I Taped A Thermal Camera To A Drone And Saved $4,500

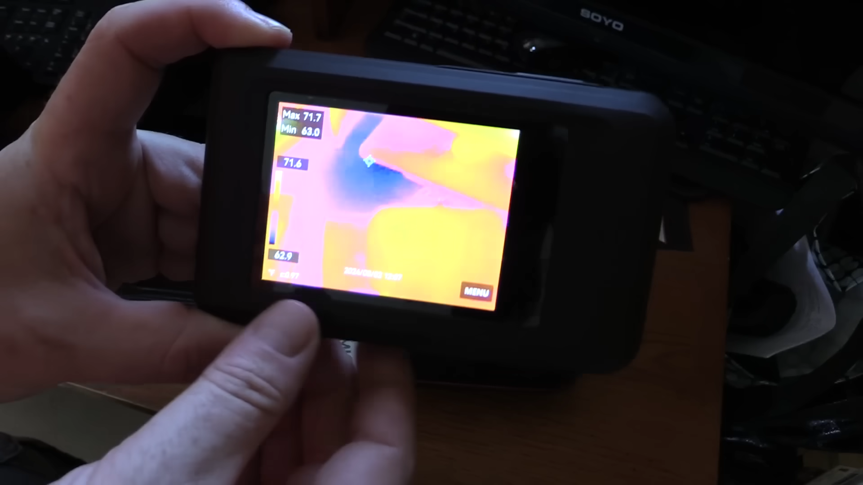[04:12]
And just like the other one, this starts working right off the bat.
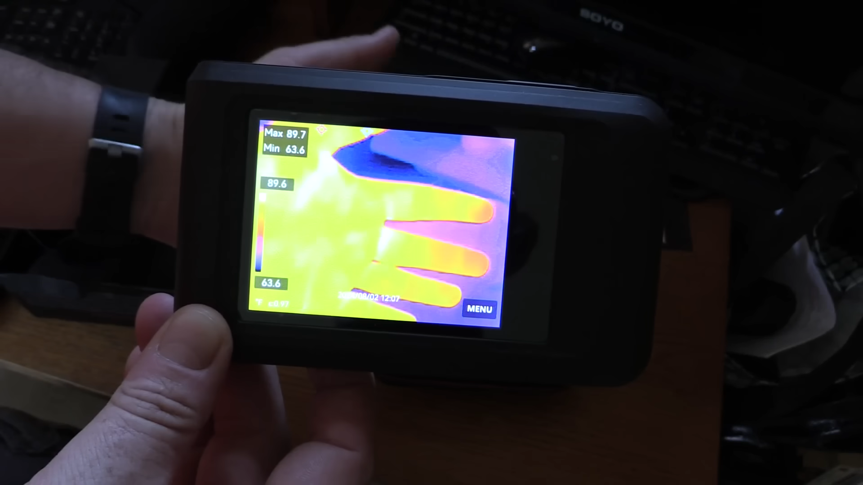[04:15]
Very easy to use. Very straightforward. And this is a touch screen. So, we can go into the menu. We can change our color palettes.
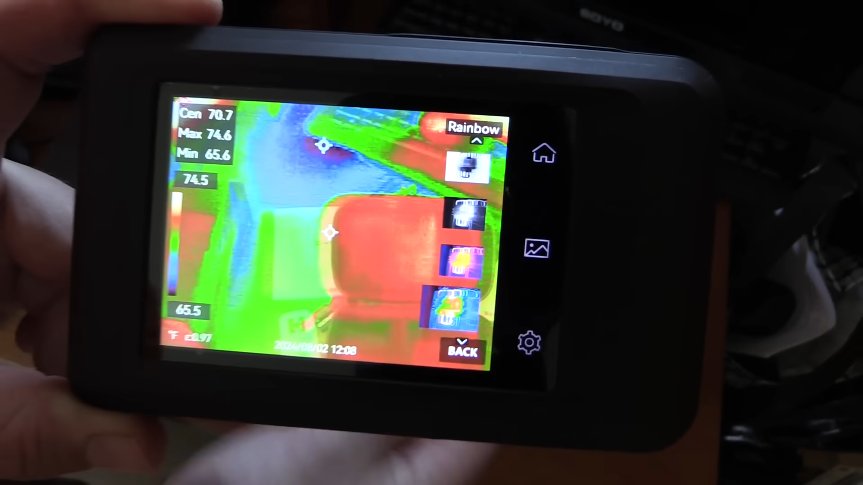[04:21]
And just like a regular camera, we've got the shutter button up here so we can take pictures.
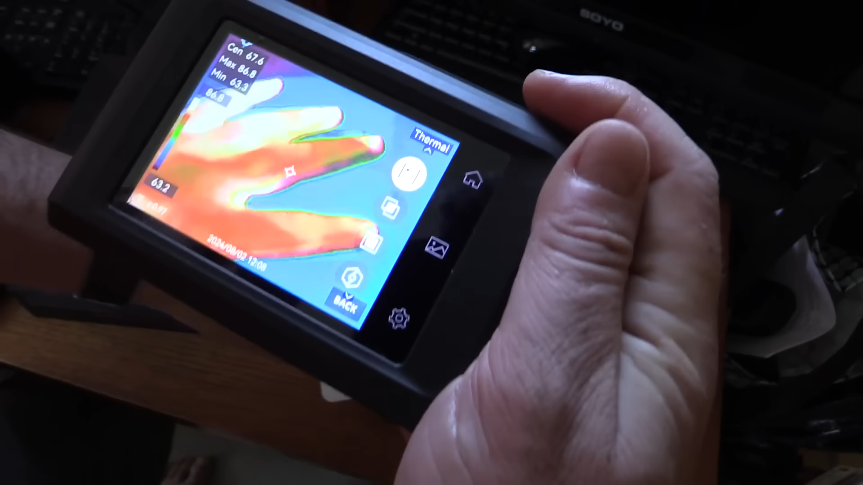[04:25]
It's also super simple to do video. We just hold down the shutter button. We don't even have to go into another mode.
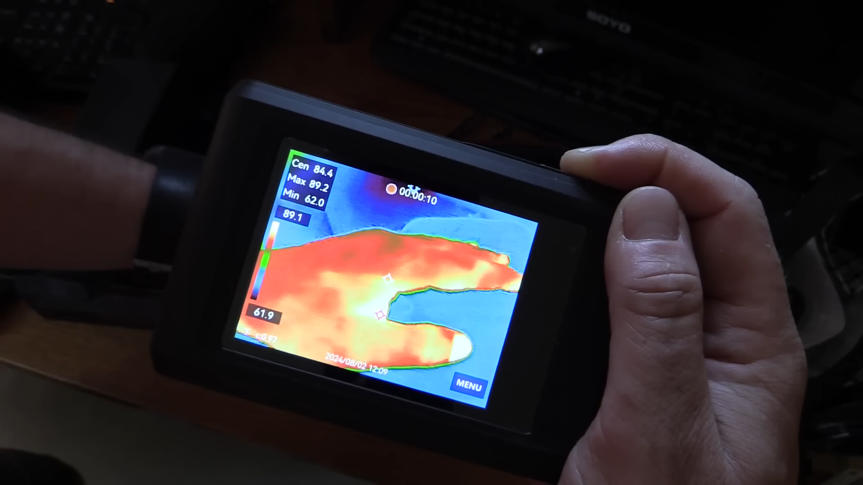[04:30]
Now, you can release the shutter button.
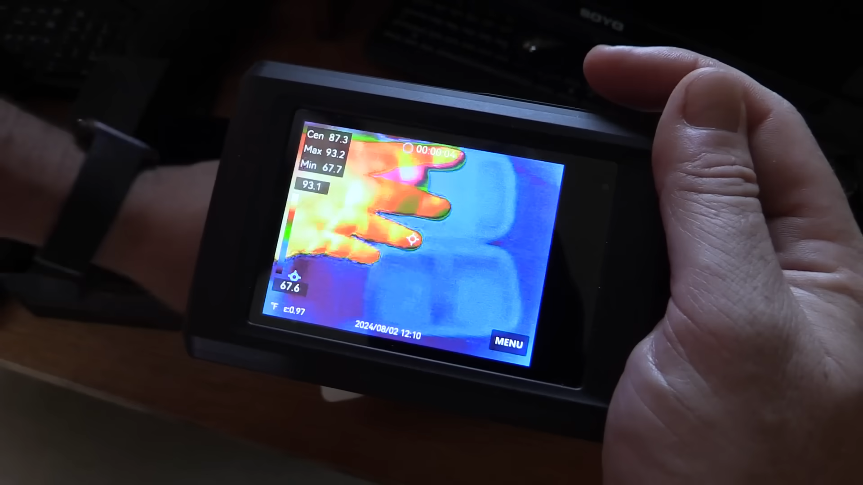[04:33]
It'll keep recording until you push the button again. And it stops and saves that video.
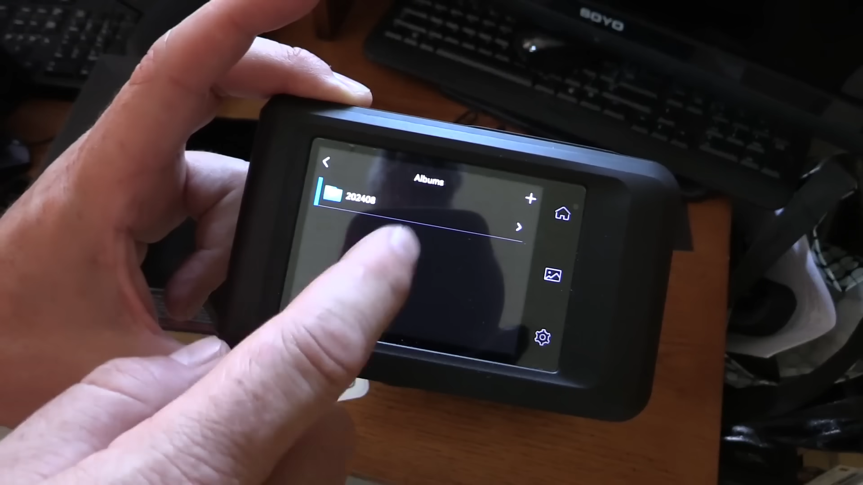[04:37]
We've got our album along with the date here.
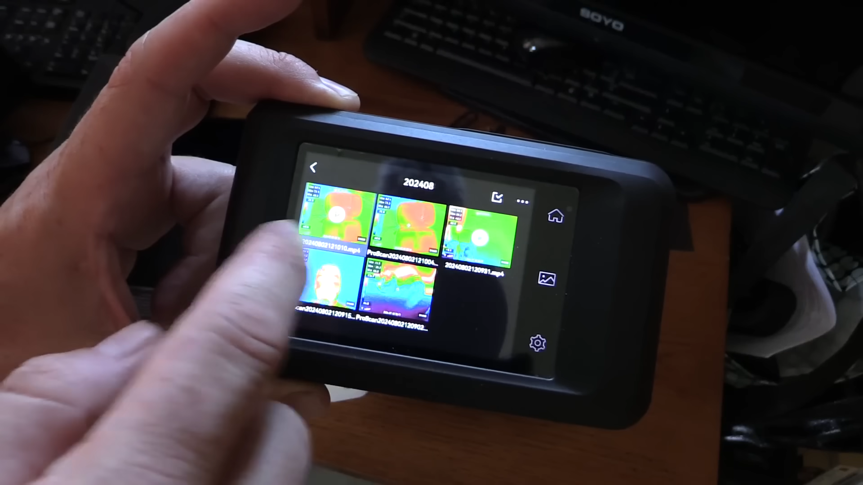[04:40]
So, we've got all the pictures and video that we took. I actually just realized a cool feature of the Hick Micro album that I didn't know about before. Let's say you've got a saved picture like this. And you want to see this in the different color palettes.
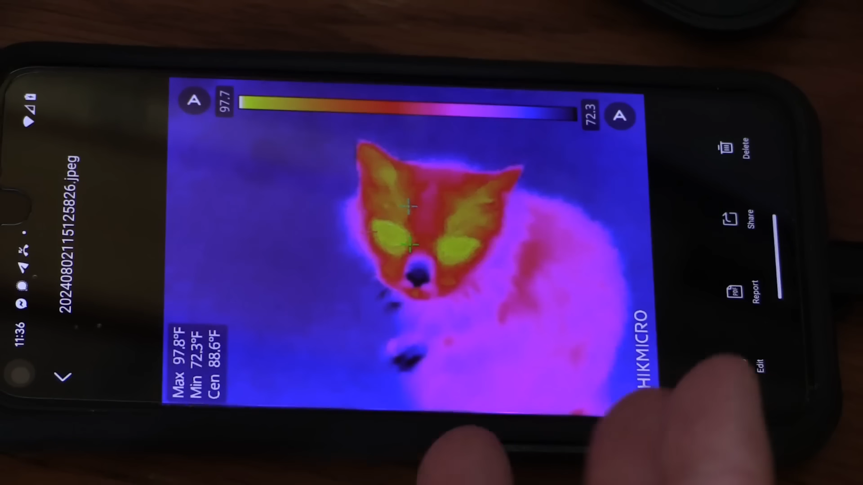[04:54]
On screen: max 97.8°F, min 72.3°F
But you were using a specific palette when you took the picture. You can actually go in and edit.
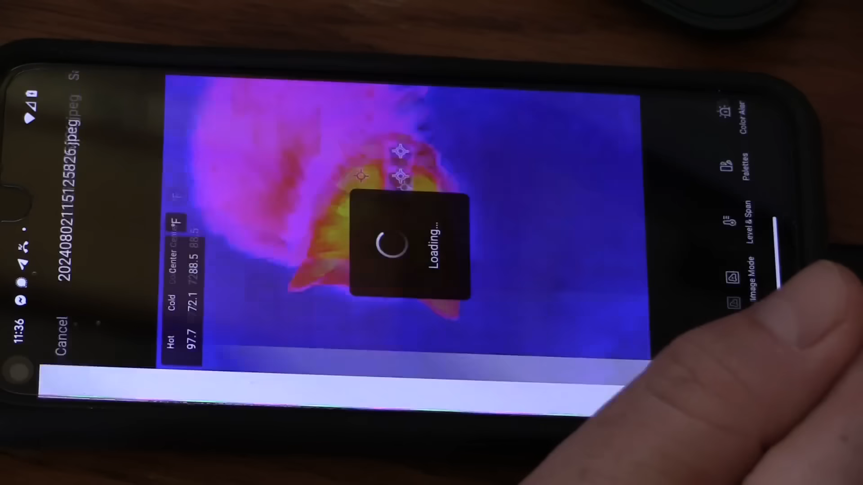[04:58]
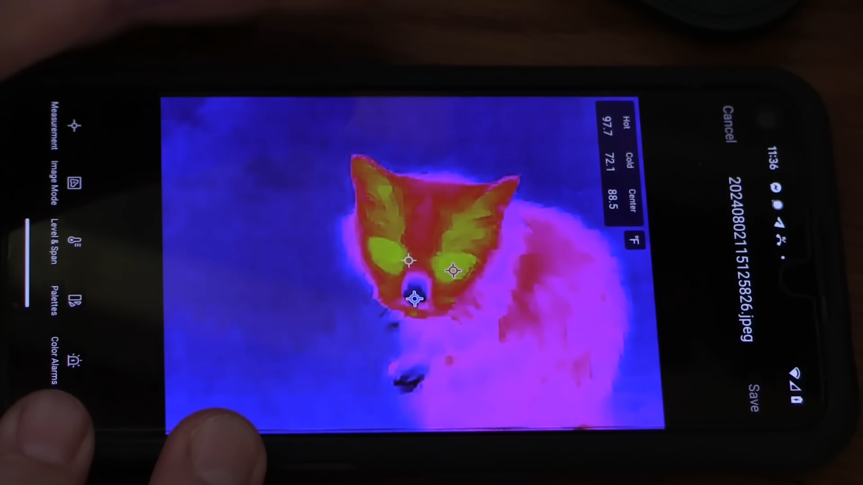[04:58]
And you can change the color palette on a saved image.
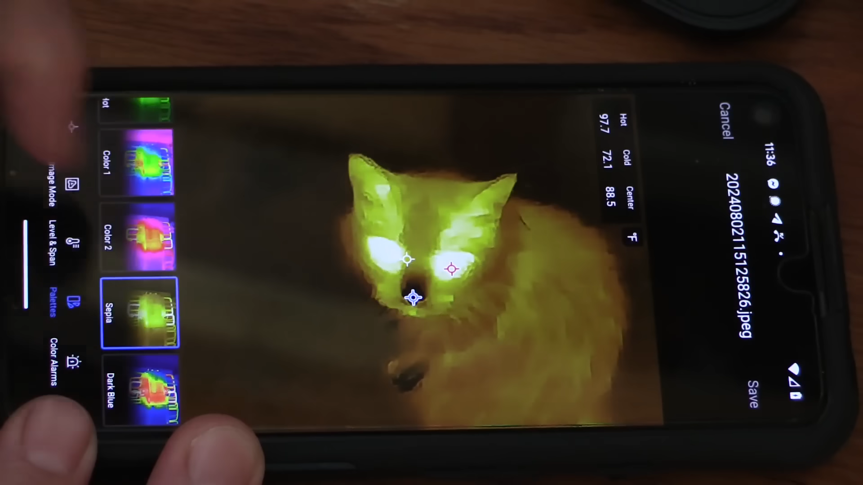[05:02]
On screen: spot 88.5°F
So, if you like the rainbow mode better, you can switch to that. If you like the black and white or the red mode better, you can switch over to those.
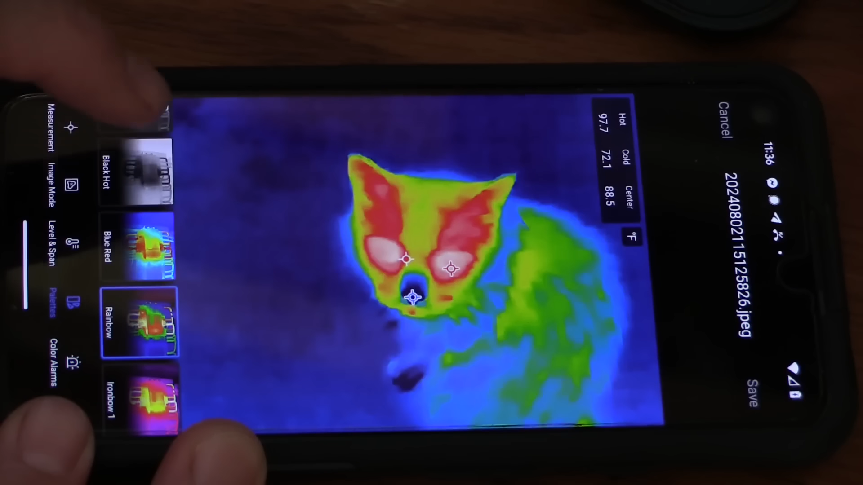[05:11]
You can just choose which one you think looks best for your given application. You can also do measurement right in the image. So, you could say, what's the temperature of the cat's forehead here?
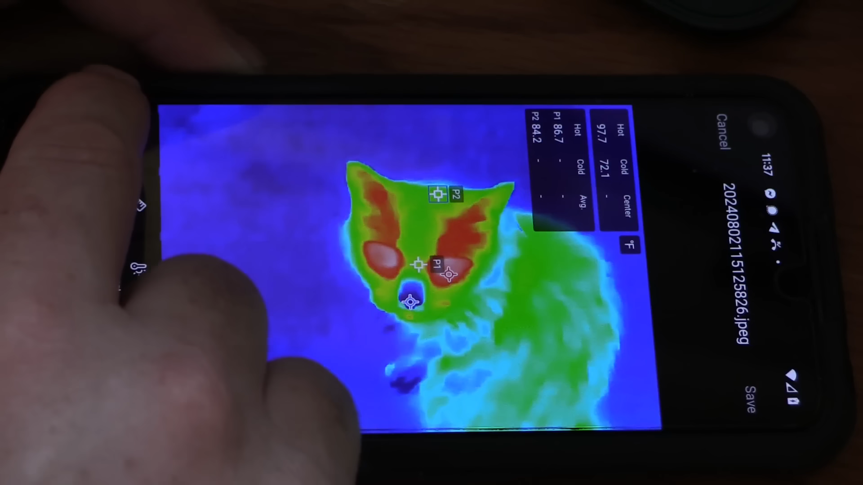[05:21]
You can also change the emissivity settings, environmental temperature, units, distance.